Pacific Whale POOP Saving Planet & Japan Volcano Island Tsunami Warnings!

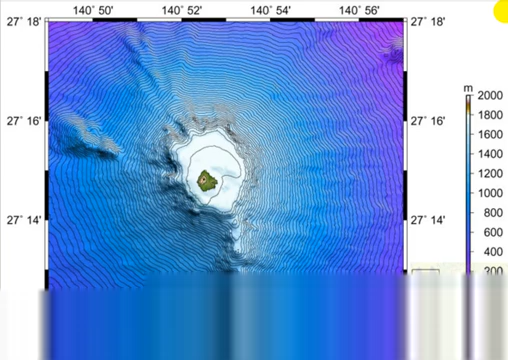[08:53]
Here's the 3D maps. So the green part is what we see out of the ocean, that's rise out of the ocean. Here's the depth meter on the side here. And I guess this gray part is where they're concerned of it coming out here on the eastern area.